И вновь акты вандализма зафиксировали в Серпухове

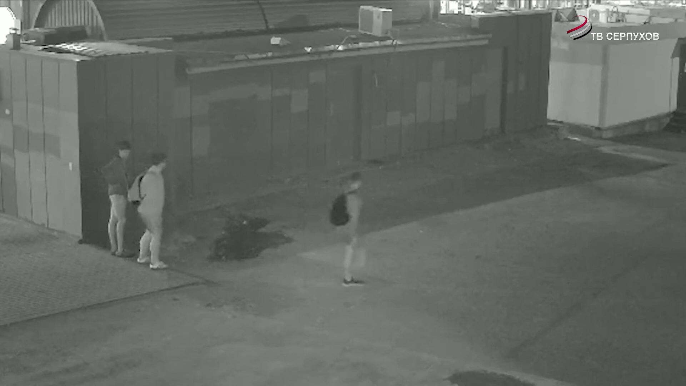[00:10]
У этого и без того пестрого киоска теперь появится еще одна так называемая заплатка. А все благодаря трем парням. На видео с камер наблюдения видно, как молодые люди, ничуть не смутившись, достают из рюкзака баллончик и начинают рисовать. Пока один выводил свои каракули, другие в обнимку наблюдали.